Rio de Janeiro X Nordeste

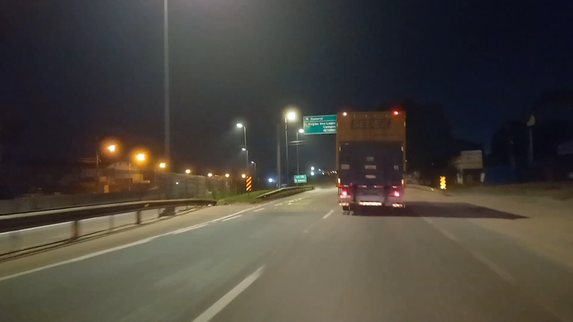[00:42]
Eita nóis, Itaboraí é só seguir à esquerda e aí você vai para a cidade de Itaboraí. Eu vou continuar aqui na minha direita, seguindo a BR-101. Então aqui, à nossa esquerda está a cidade de Itaboraí.